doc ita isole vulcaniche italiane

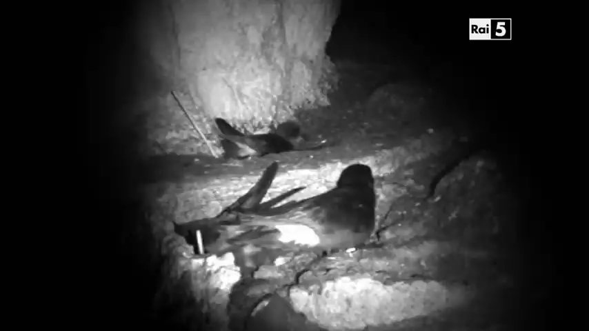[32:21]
Tutto avviene nel buio più completo. Finalmente,
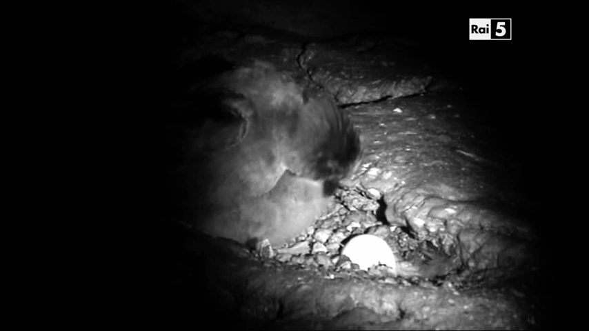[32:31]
il piccolo trova il becco dell'adulto e il cibo può essere rigurgitato. Grazie agli anelli messi alle loro zampette, si è scoperto che gli uccelli delle tempeste tornano a costruire il nido esattamente nel luogo occupato nell'anno precedente e che possono vivere per oltre 20 anni.